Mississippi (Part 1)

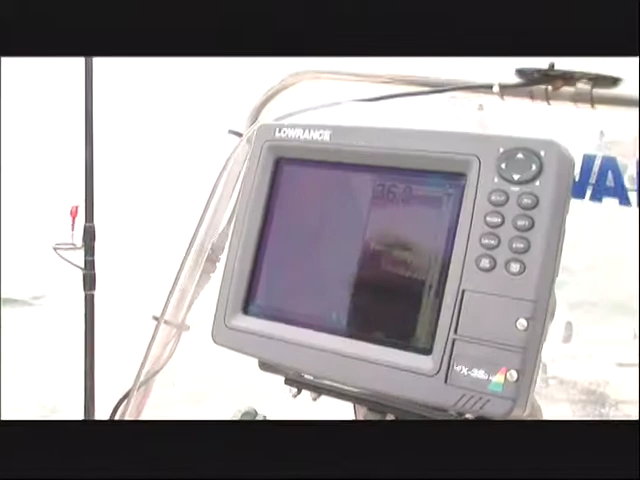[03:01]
Oh, they're right on the bottom. I see the wreck right here. Oh, there's one. There's a bull red. There's a bull red.